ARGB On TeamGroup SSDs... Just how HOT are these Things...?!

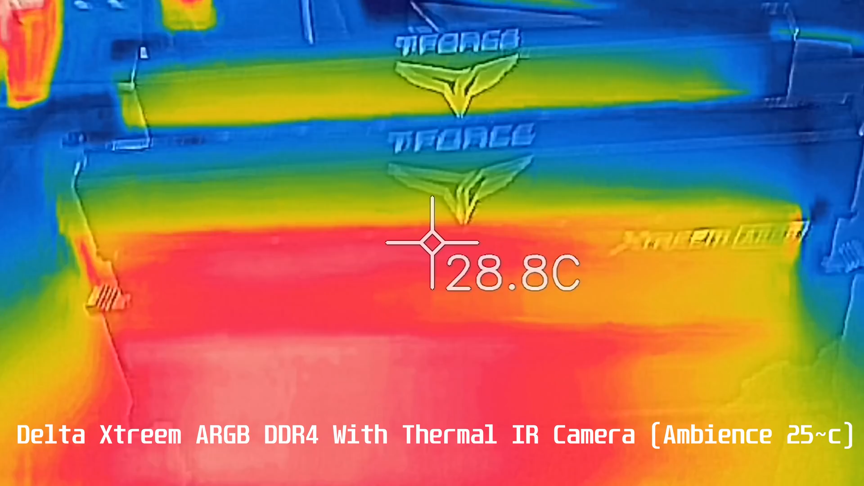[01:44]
On screen: spot 28.8°C
So you've got nothing to worry about, as I believe Jayce2Cents did do a video where he had an RGB LED SSD overheating.
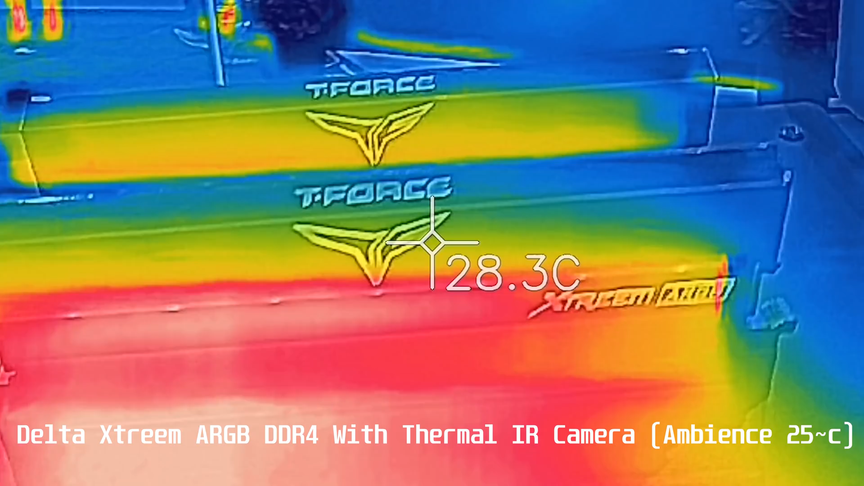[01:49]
On screen: spot 28.3°C
But these SSDs and RAM here have nothing to worry about.
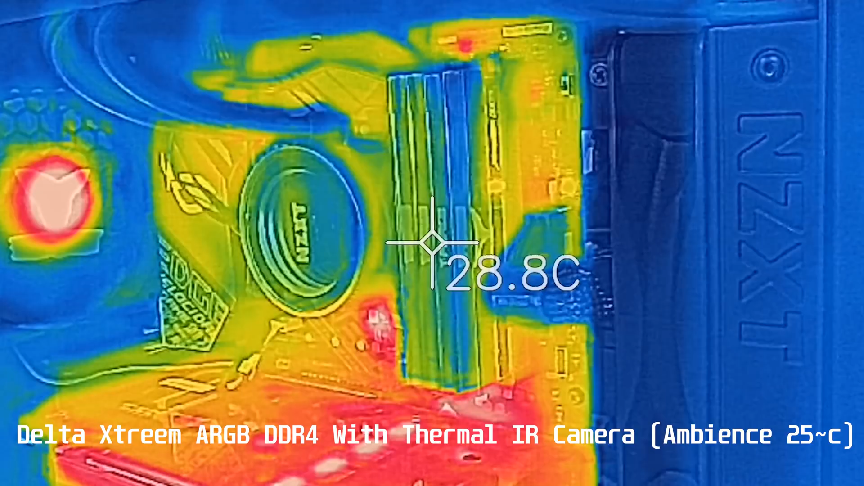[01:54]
On screen: spot 28.8°C
Since the ARGB technology, it is a smaller, condensed, brighter LED. So it's gonna put out less power as well as giving more bling.